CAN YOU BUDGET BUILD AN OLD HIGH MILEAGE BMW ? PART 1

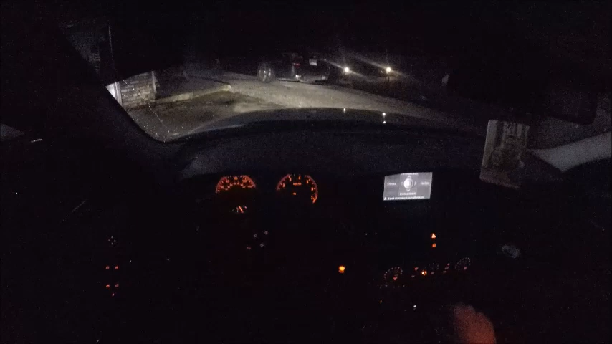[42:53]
About to have a bunch of cool stuff on the M5. Stay tuned for that. A whole bunch of stuff. Just go ahead and ignore this level control system malfunction. If anybody knows how to code that out, please let me know.